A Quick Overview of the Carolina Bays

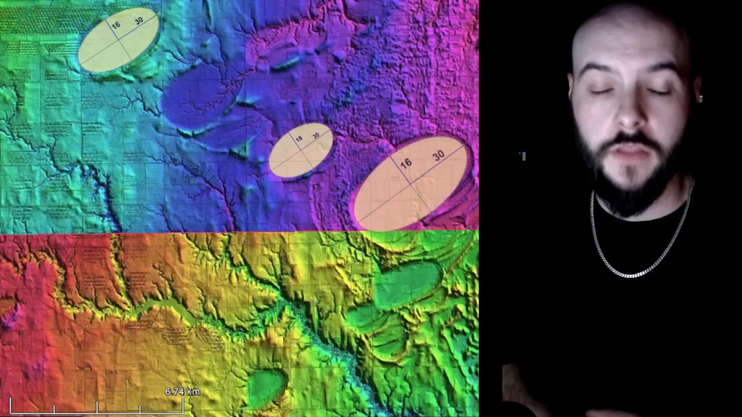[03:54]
This observation, also knowing that the Nebraska and Kansas Carolina Bays have the opposite orientation pointing to the northeast to southwest, they decided to try something crazy.